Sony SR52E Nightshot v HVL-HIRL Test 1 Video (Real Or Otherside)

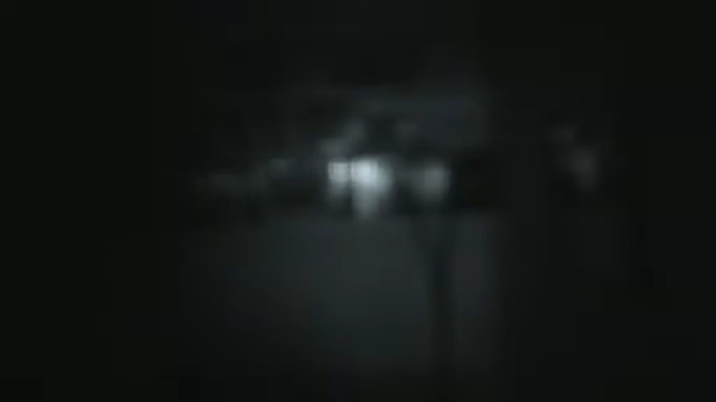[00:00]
This is night shot night vision mode as
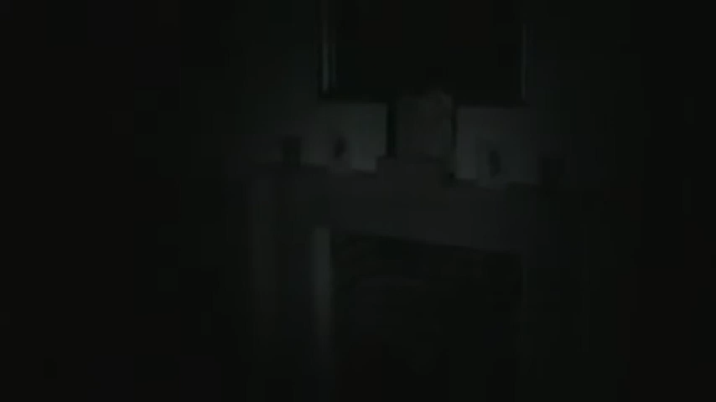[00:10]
you can see you can pick out various features in the room. Now I'll flick night shot, I'll flick the IR lamp on, as
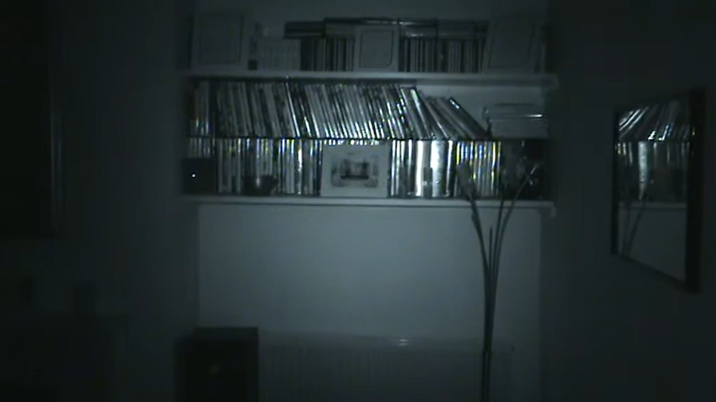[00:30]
you can see a massive difference to what you can see, the detail.